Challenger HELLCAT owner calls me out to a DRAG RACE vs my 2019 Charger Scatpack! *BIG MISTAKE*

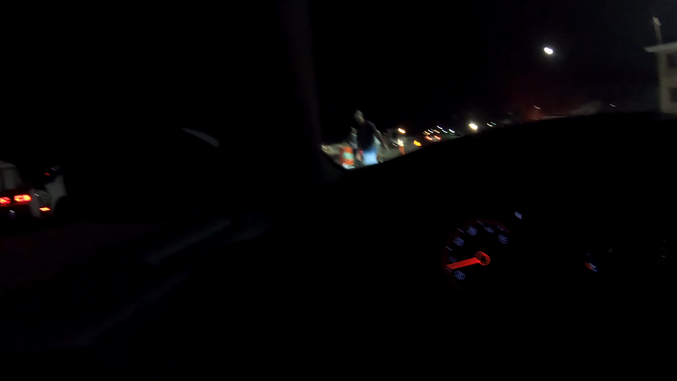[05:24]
All right, so let's try this again against the Hellcat.
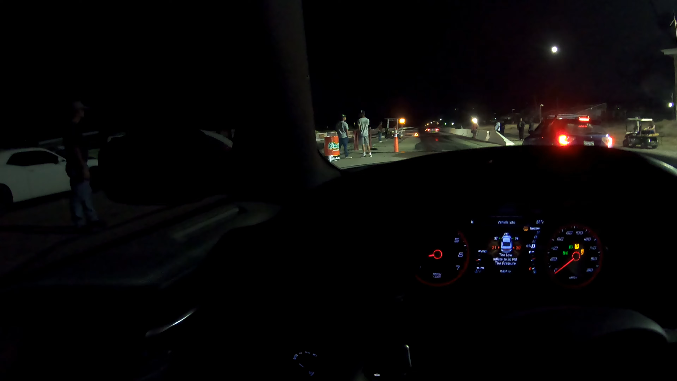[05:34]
Clean up, clean up on aisle two. Aw, man. I hope you didn't leak oil. Now my part's going to be slippery. Damn, my side's going to be slippery now.
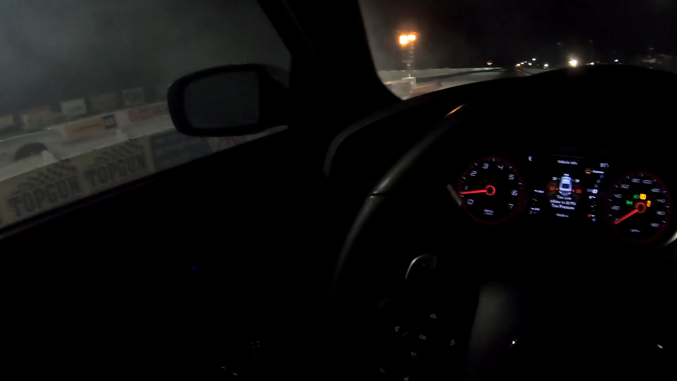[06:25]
There we go, there we go. Oh, I'm getting the Hellcat.
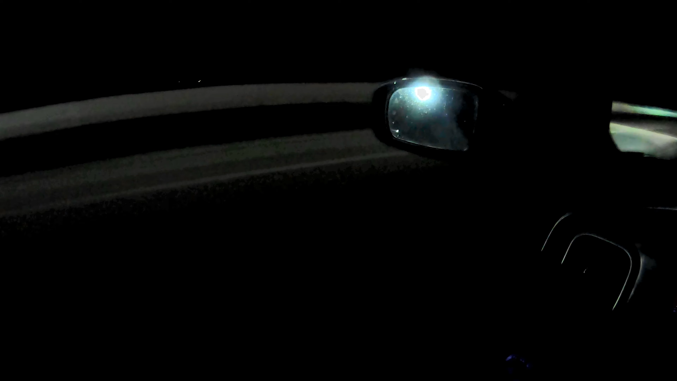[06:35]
Aw, he gonna catch me. Aw, no, I think I got him. Aw, no, I'm getting the Hellcat. Aw, no, I'm getting the Hellcat. Aw,
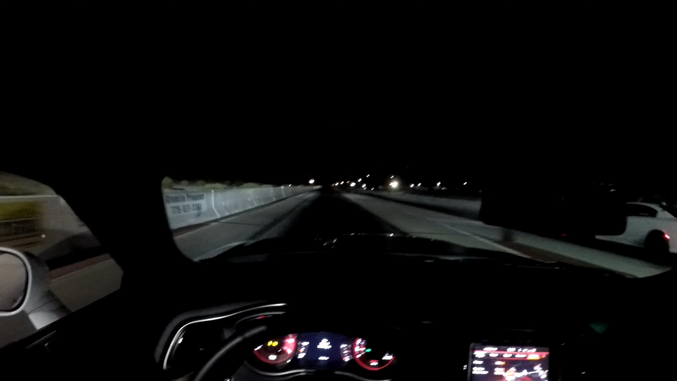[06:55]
no, I'm getting the Hellcat. Aw.